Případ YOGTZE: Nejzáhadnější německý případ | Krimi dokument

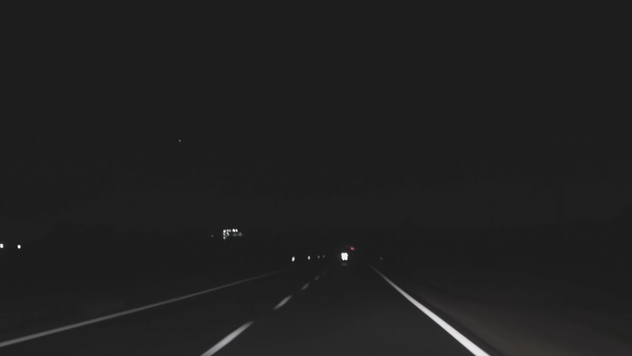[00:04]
hřína 1984 o půl jedné ráno. Nacházíme se v západním Německu na dálnici A45. Sledujeme tichou oblast dálnice, která protíná místní les. Až na výjimky je tu celkem klid.